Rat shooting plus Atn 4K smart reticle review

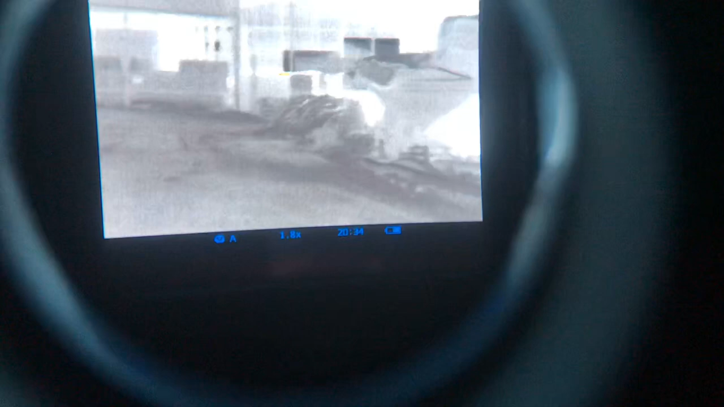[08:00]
really really good some heat off a tractor over there over the back that's across the slurry pit
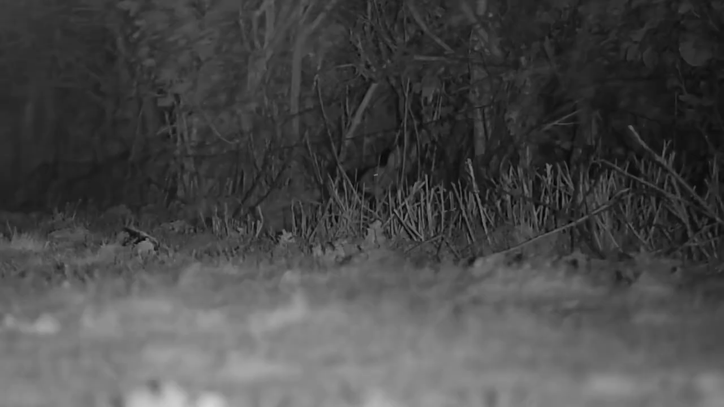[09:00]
from me watched it with the thermal saw where it went and took it out would not have spotted that with normal ir that's where the thermal comes into its own
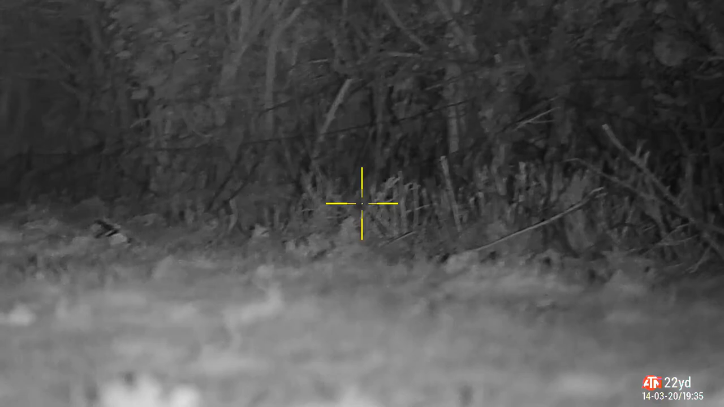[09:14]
and now for this new atn smart reticle as you'll see on the picture here
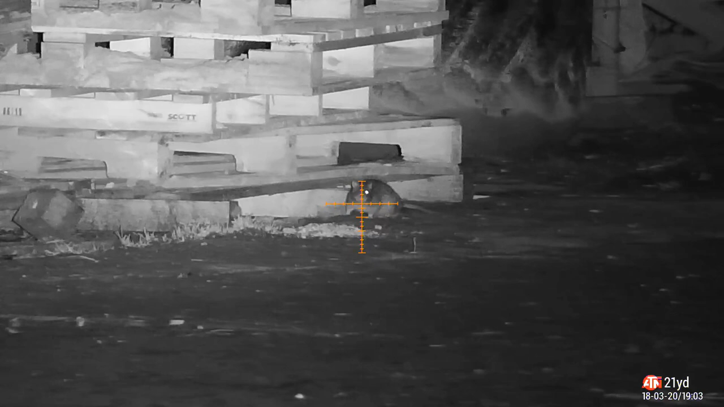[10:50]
um which i think is so don't take up the full screen and again there you go put another follow up shot into this one he was he was gonna die but i thought i'd just take him out of another follow shot and he's down that's my vertical give it a try really does work
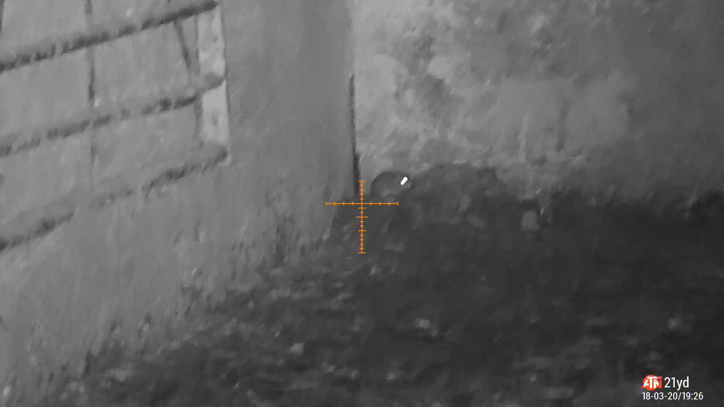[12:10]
this next shot spotted the heat source just coming out the hole on the thermal watched it for a while waiting for it to come out a bit more
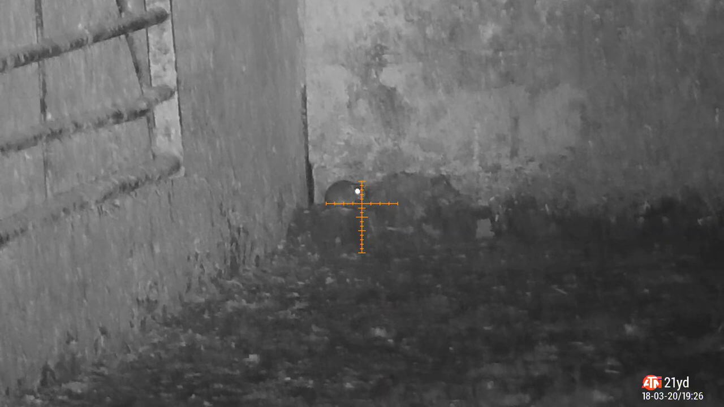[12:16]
straight down
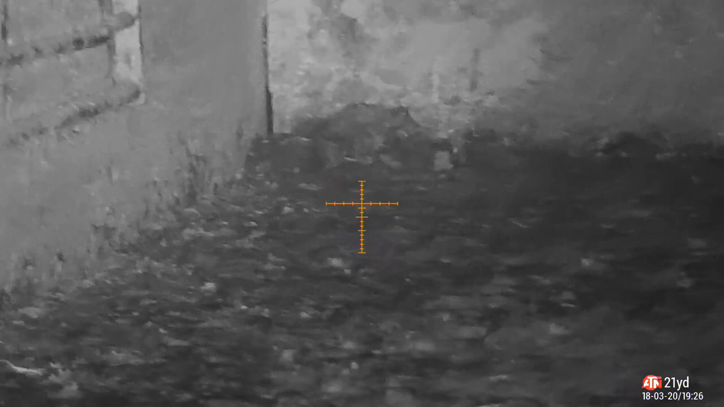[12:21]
it was one of those big echoey uh
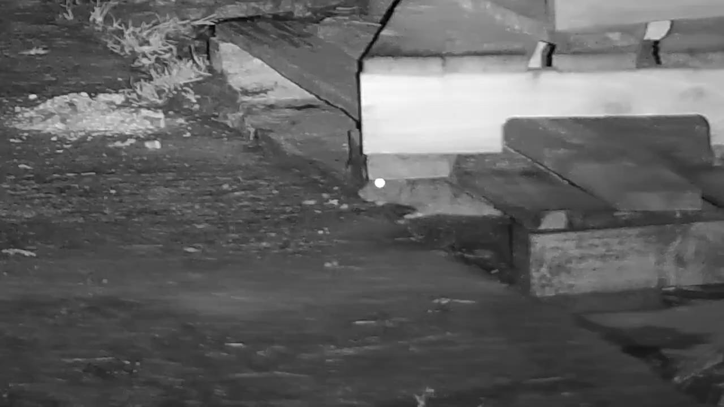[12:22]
impacts saw this one as well on the thermal would not have seen that with normal ir
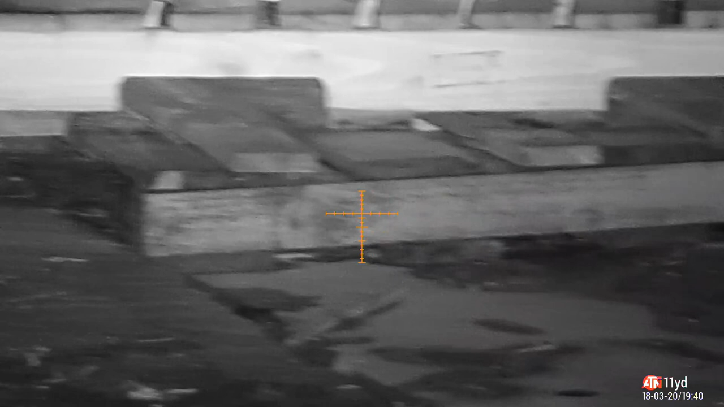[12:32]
um because i wasn't looking in that direction and also you can you can spot it with the thermal just to move under the palette whether you see the eye shine or not again another little rat on a bit of corn that i pull out and another one
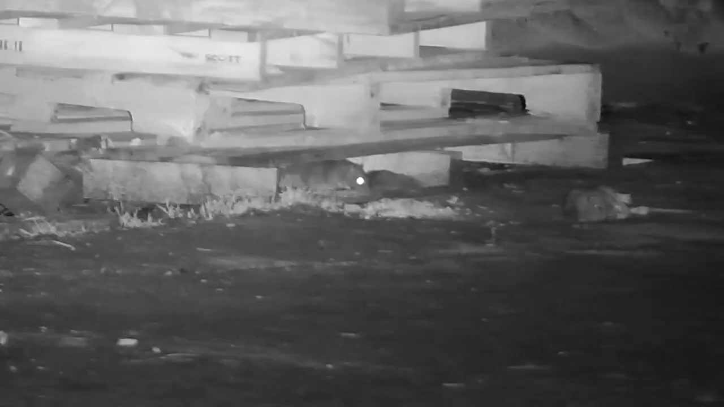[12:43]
shift in the air again ATN smart reticle and again straight down adjust it and then there you go this was a really small one watched it with the thermal for a while
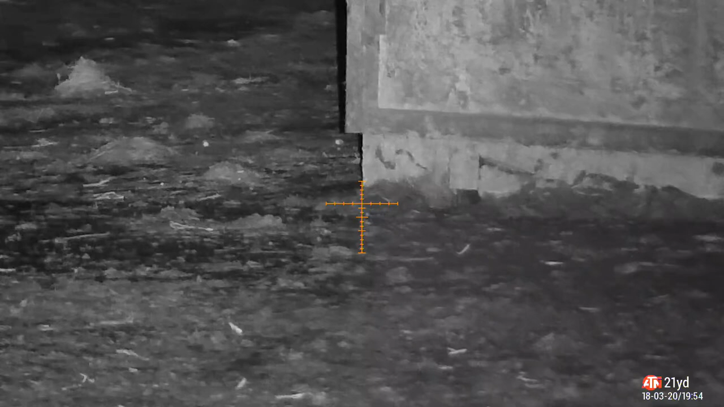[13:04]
nice little flip and down he goes
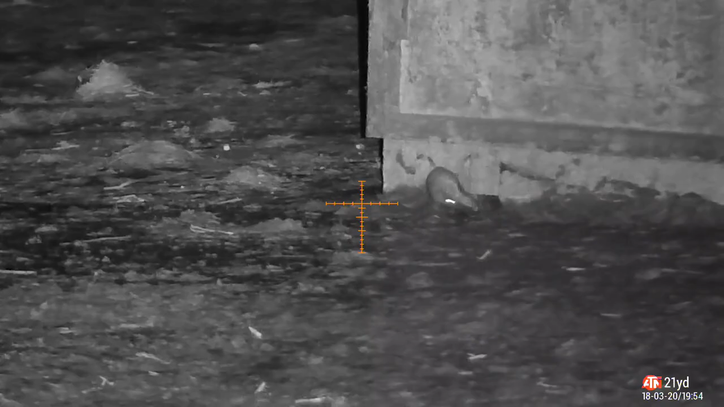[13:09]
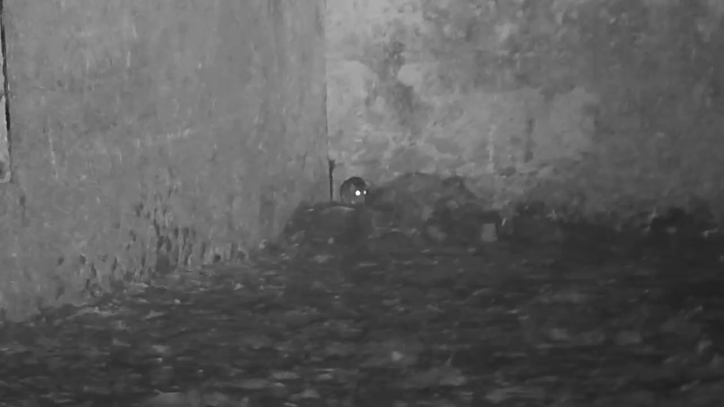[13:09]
same hole again watch the heat source same sort of impact